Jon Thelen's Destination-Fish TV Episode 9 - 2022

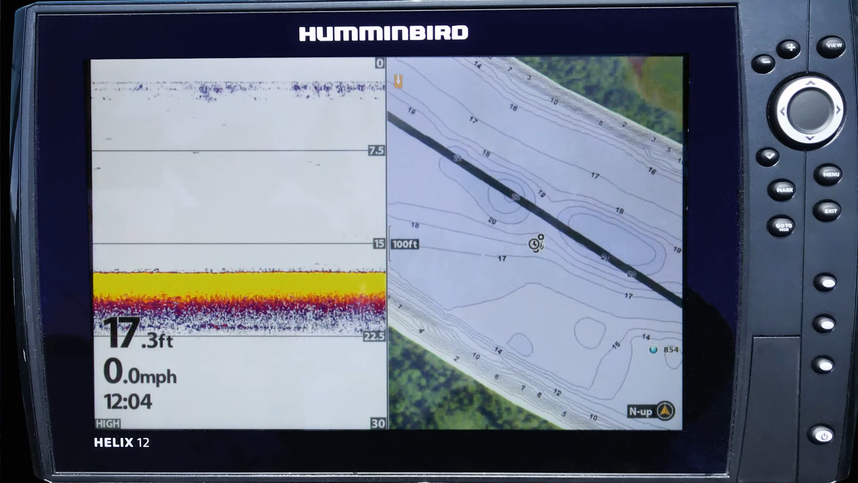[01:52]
On screen: depth 17.3 ft, speed 0.0 mph
So anyway, finding those areas is really simple because you can find them right on your map nowadays. That just makes it so much easier. Let us know when you're... I see something. When you...